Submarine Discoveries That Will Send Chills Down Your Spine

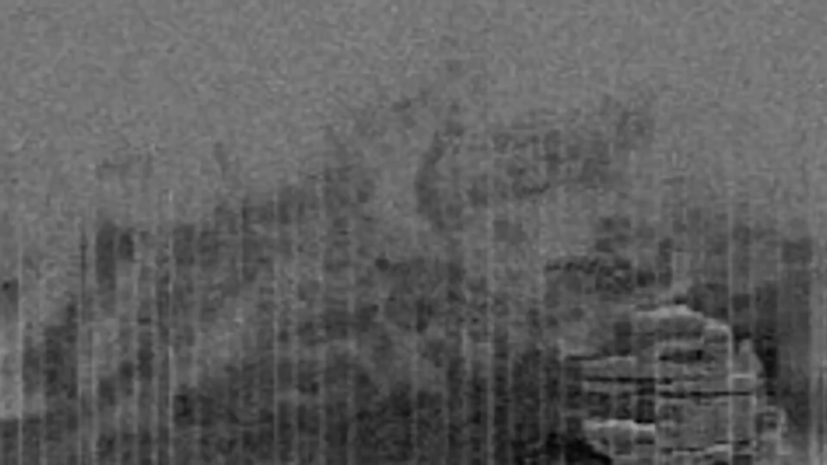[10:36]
Some people believe it's either a glacial deposit which is the result of thawing glaciers or an alien spacecraft.